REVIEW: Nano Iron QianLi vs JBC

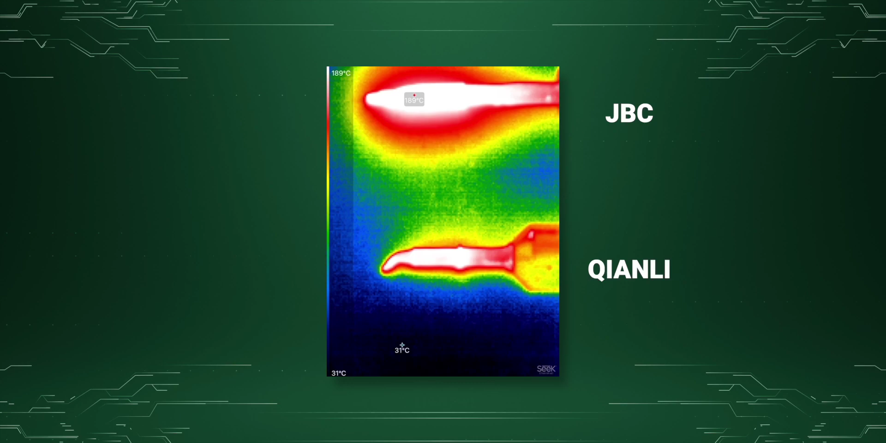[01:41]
On screen: scale top 189°C, scale bottom 31°C
The way they both raise and lower temperature is very similar. It's very quick.
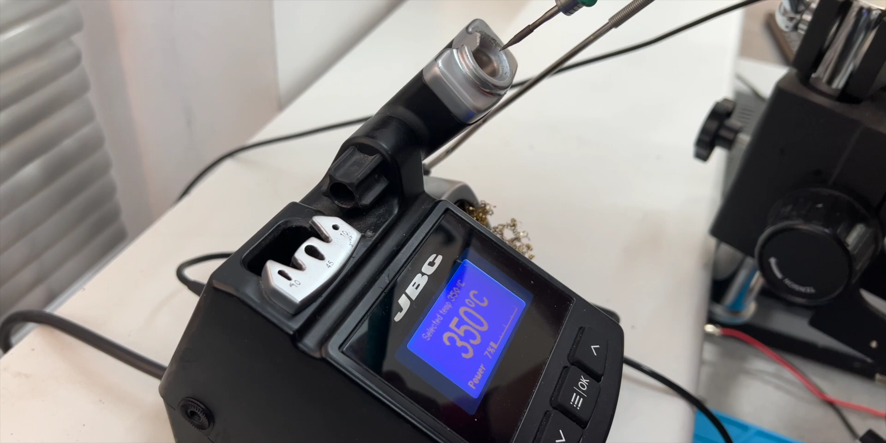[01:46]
By the way, some people don't believe that the speed of JBC's downward temperature change is accurate, but it is.
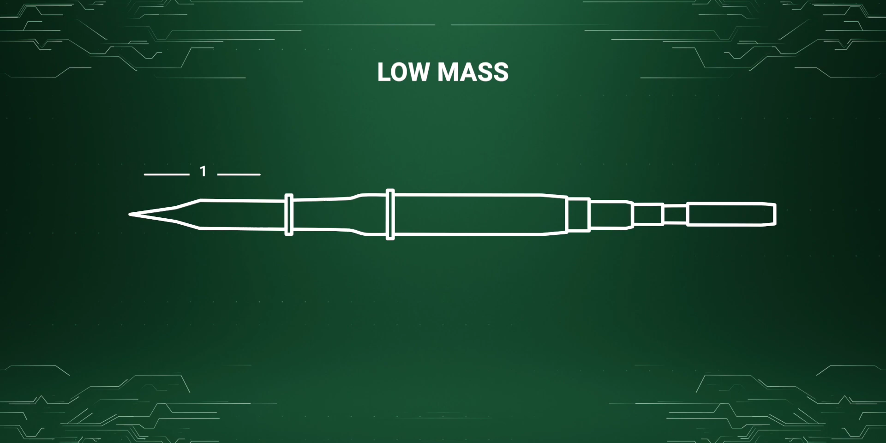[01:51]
This is due to the low mass of the cartridges. That's why they gain and lose temperature so quickly.
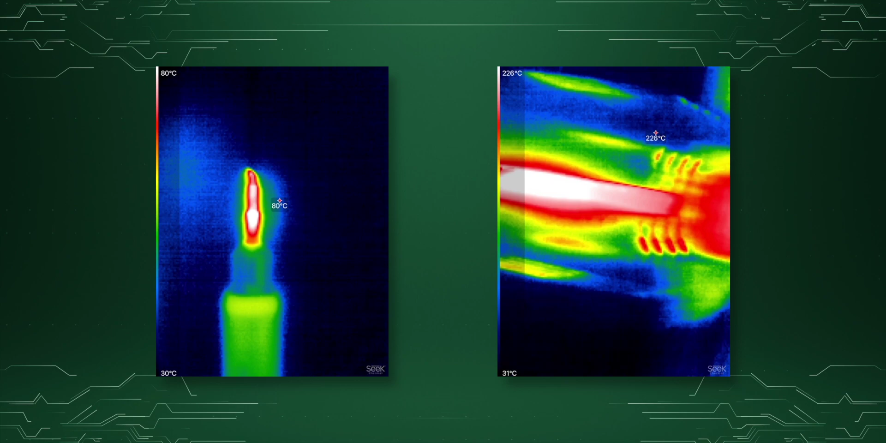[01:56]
It goes up fast and down fast. Don't look at the temperature itself, as it's not an accurate temperature measuring instrument.